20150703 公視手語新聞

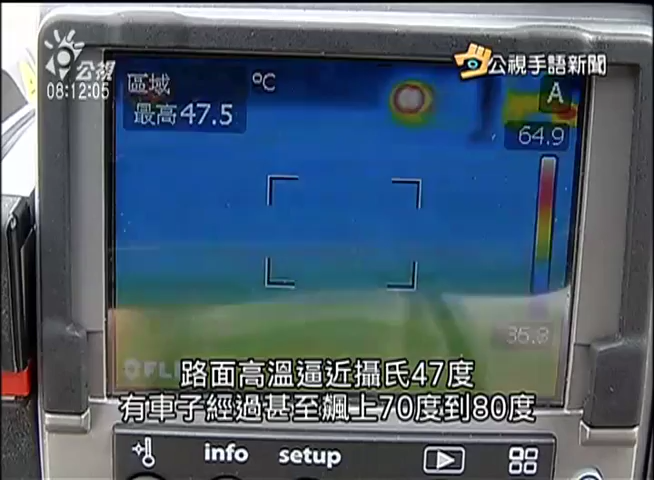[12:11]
On screen: max 47.5°C, scale top 64.9°C
47度有车子经过甚至飙上七八十度不过同样的路段有
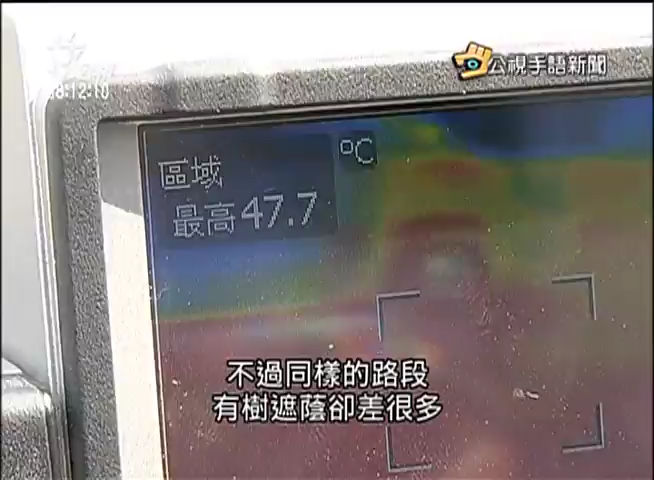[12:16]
On screen: max 47.7°C
树遮硬却差很多温度足足少了十多度